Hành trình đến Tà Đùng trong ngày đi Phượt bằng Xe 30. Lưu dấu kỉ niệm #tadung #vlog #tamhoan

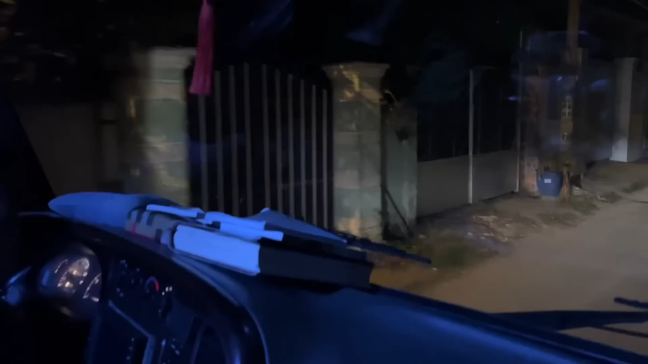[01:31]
Kính thưa quý vị, bây giờ xe đang bắt đầu khởi hành ra khỏi chùa. Đây là chú Bền, tài xế lái xe.